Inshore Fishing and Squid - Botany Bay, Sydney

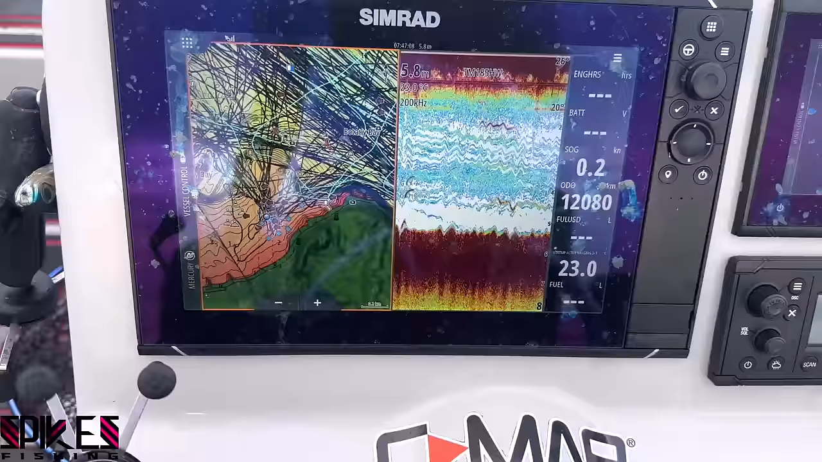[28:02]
On screen: depth 5.8 m
That's what the screen looks like. That's weed.
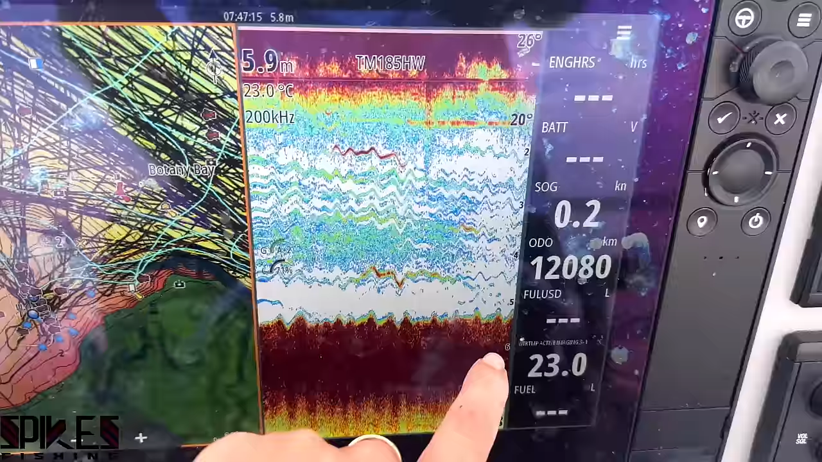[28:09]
On screen: water 23.0°C
You can see how it's all fluffy bottom. That's weed.
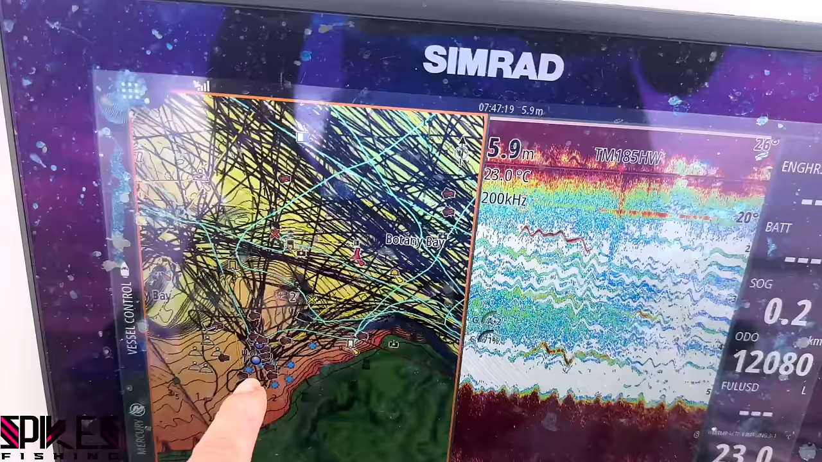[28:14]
On screen: depth 5.9 m, water 23.0°C
I'm nowhere near the squid grounds
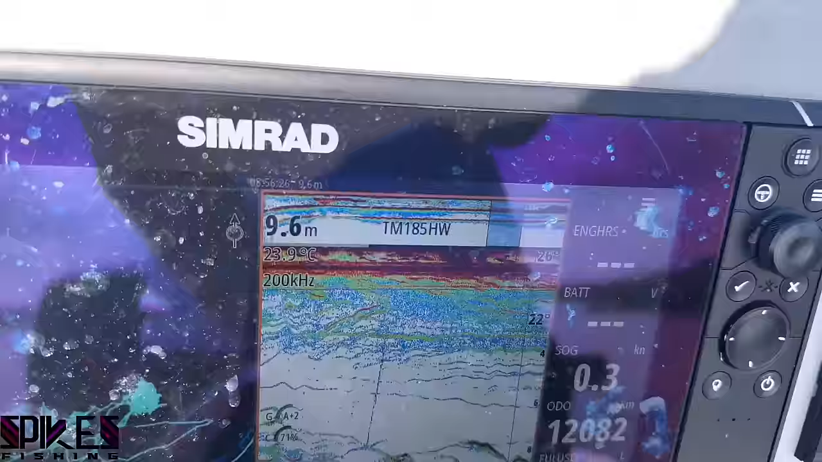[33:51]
On screen: depth 9.6 m, water 23.9°C
Yeah, you can see that's where I dropped my bait. I've come back up and I've moved onto the bommie and all the bait is holding on the bommie,